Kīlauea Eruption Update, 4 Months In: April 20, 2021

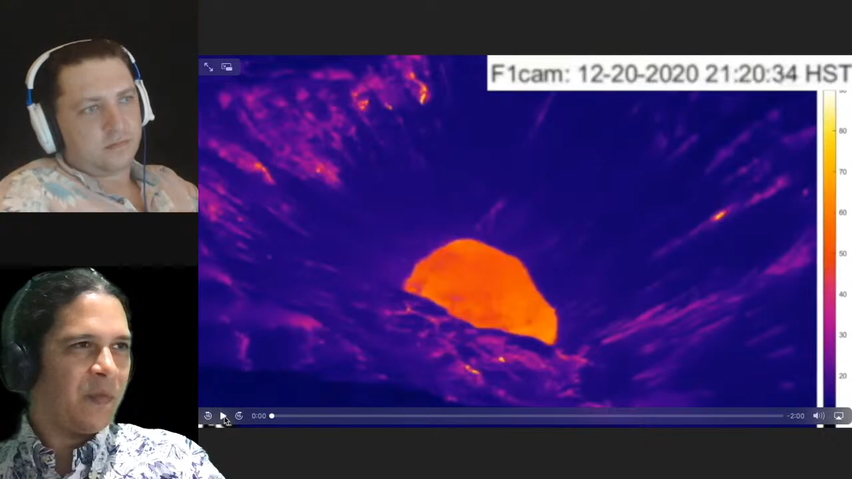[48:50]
I'll show you guys a few of these time lapses from the last 4 months altogether. So starting off with a thermal camera here, the whole last 4 months, and it goes by a little quick, but you can see here that original lake of water. Oh, now I'm in blue. Change my color. The lake of water is showing in here. I put the scale on this one, showing it at 80, 90 degrees Celsius from this distance. And this is December 20th. And the scale is going to jump up to 600 Celsius as lava comes in, steams away to Lava Lake, and like a snap of the fingers once I start it.
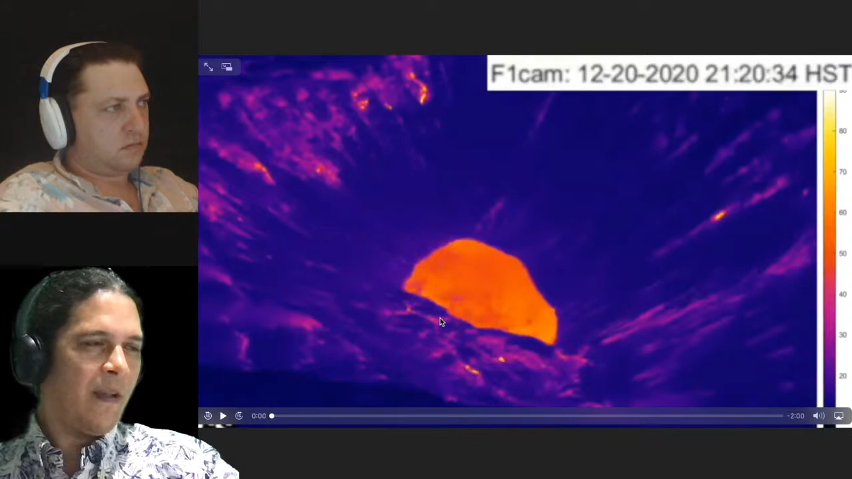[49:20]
And then fills that whole surface, fills that whole pit, eventually crests over in that back half of the surface. And you also see that island spinning around in there. So we'll see it in all different views here. We'll start off with the F1 camera. Last 4 months. There it is. North vent dies off. West vent's in play. The back half crests over. You can see some of the pulsing of the outflow of lava. And some of the ooze-ups run a perimeter as well.